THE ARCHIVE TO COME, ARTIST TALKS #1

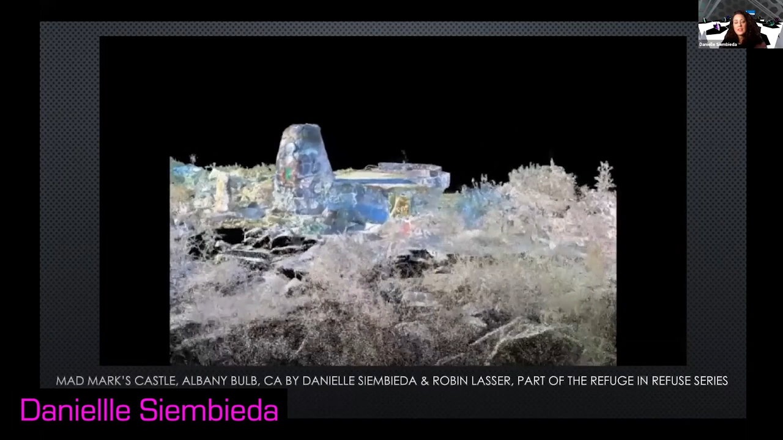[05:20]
They call it Mad Mark's Castle. It still exists today. And this is a LiDAR scan of this. So we did a 3D point cloud scan of this structure,